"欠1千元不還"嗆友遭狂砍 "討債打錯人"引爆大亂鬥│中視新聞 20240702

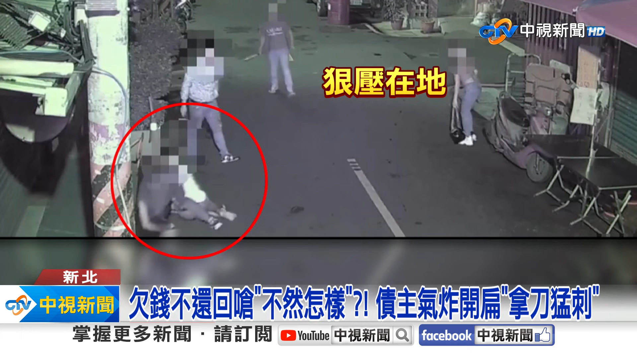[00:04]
深夜街头好几名男女站在大街上恐怖冲突一触即发男子不管女性朋友相劝冲上前将其中一人狠狠压在地上他不停反抗最后持球棒支援小弟也到场围着一人疯狂攻击还有人出动刀子朝他腿部狂砍当下血流不止警方火速到场